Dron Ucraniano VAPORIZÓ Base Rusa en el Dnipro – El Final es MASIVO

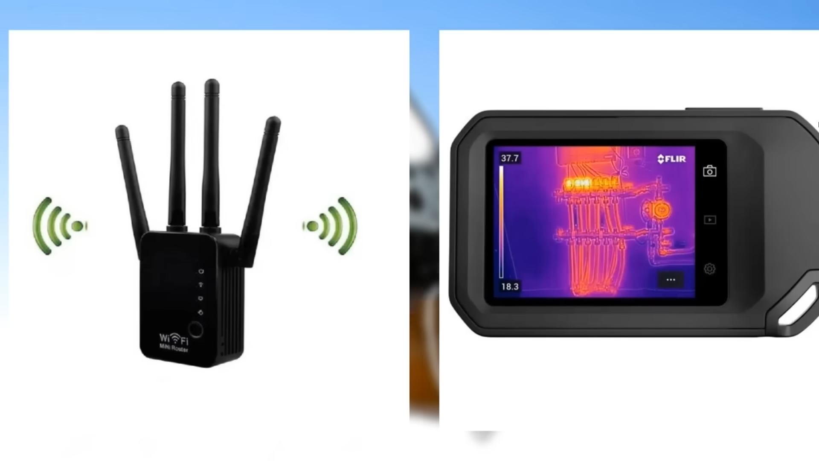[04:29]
Los ingenieros le han atornillado un repetidor de señal de 15 vatios y una cámara térmica de 60 frames por segundo.